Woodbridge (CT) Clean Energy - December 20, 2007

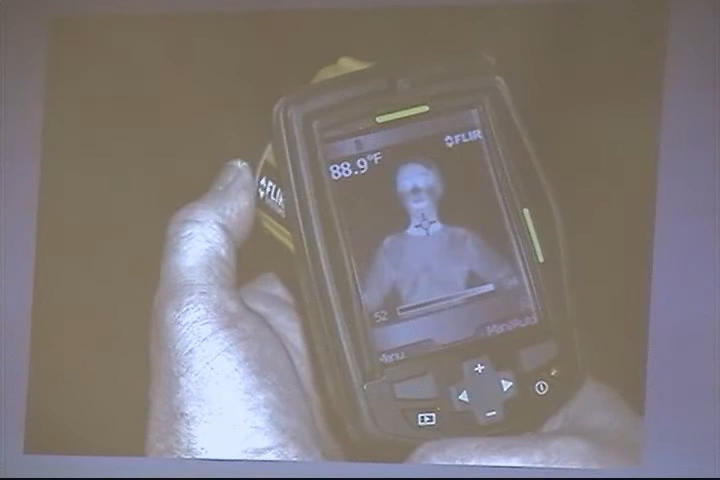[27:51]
On screen: spot 88.9°F
X-ray glasses. Anybody have those X-ray sunglasses? Sure. Aren't those fabulous? All young boys. All young boys. Anyway, that's an infrared picture of our 10-year-old.